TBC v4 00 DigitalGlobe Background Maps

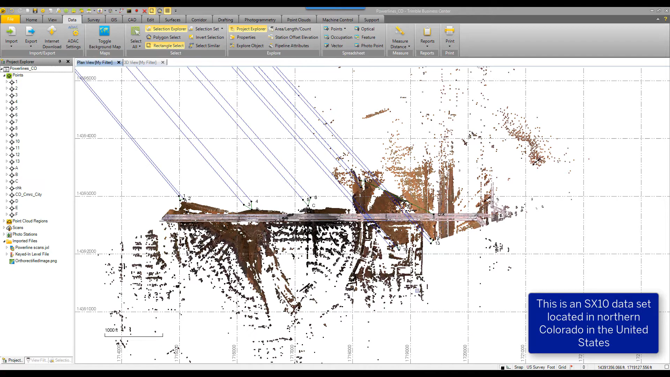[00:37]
In this data set, we've got an SX10 scan data set.
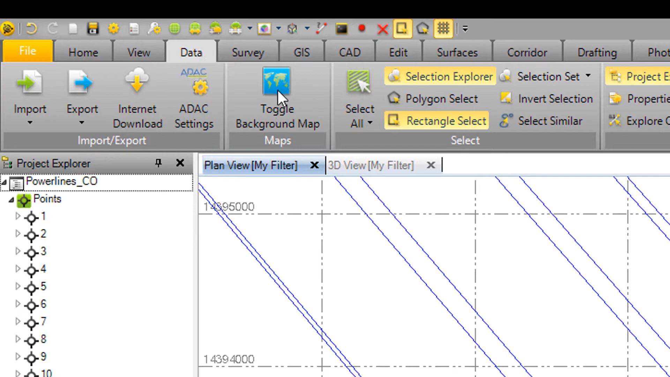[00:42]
The command used will be the toggle background map, but first we need to set up access to that DigitalGlobe account.
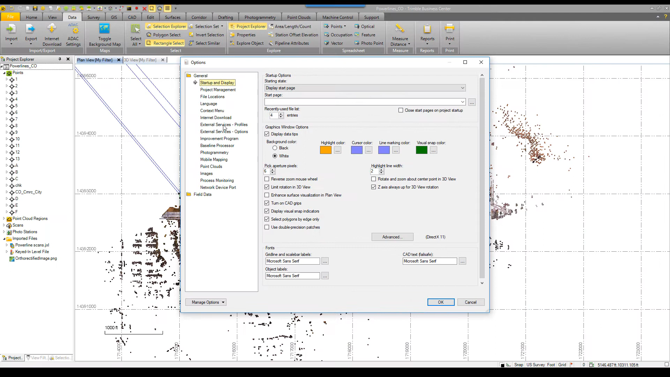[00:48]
That is done in the options and the external profiles.
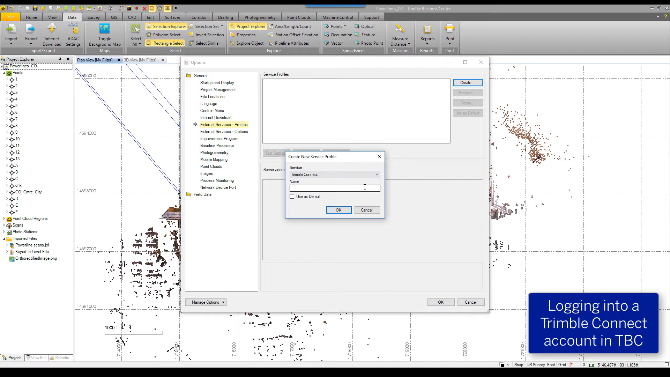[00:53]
We need a valid Trimble Connect account. For more information on Trimble Connect, see their website at connect.trimble.com.
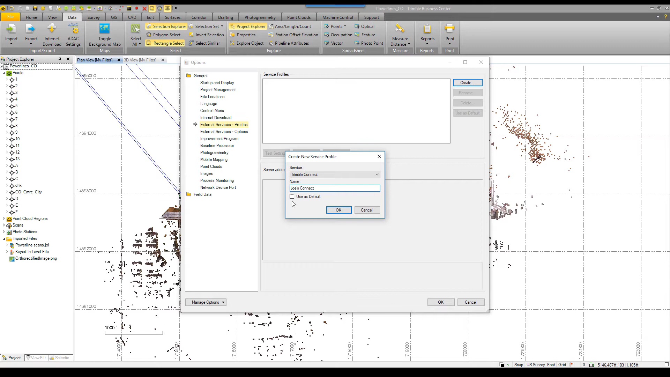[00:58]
We're going to assume that the user has a Connect account here and login via external profiles in TBC.
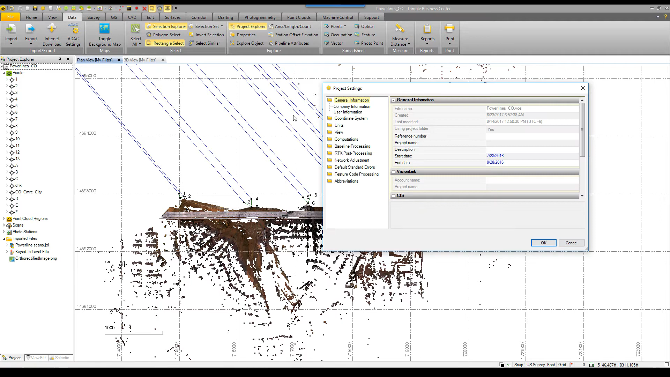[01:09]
Now to confirm that this project does have a valid coordinate system,
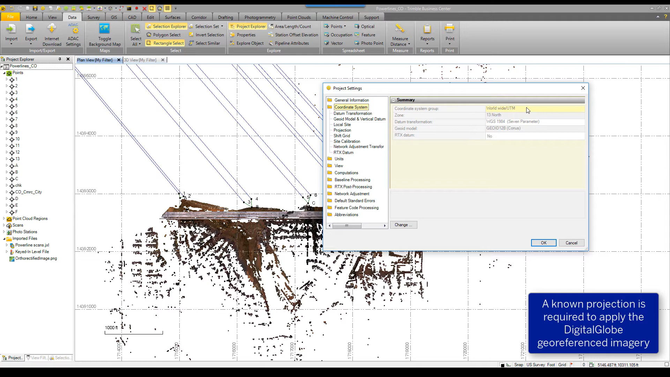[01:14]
you see that there is a known projection off of the UTM 13 North system that is defined in this project.
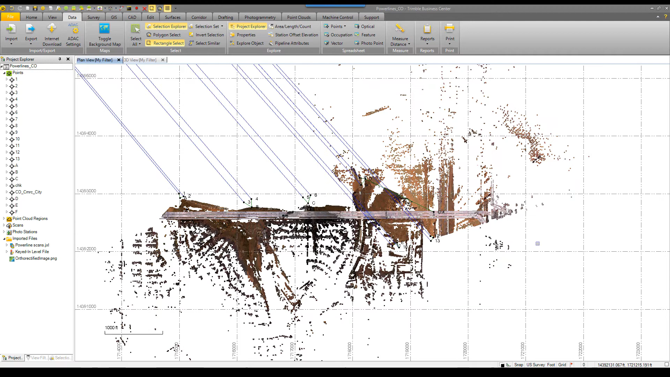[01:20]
In order to apply a DigitalGlobe background map, the project has to have a known projection.
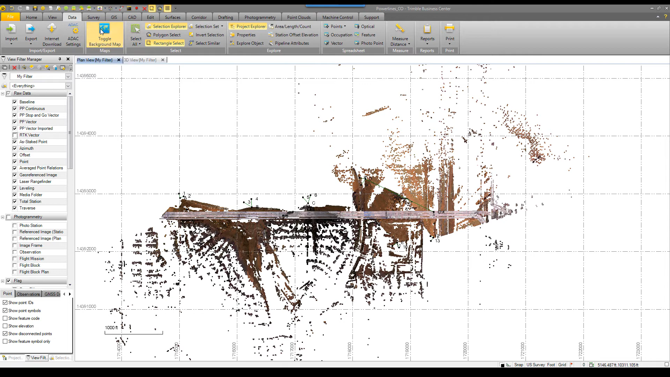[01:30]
Once the projection is confirmed, click on the toggle background map icon, and the DigitalGlobe imagery will be geo-referenced to your project.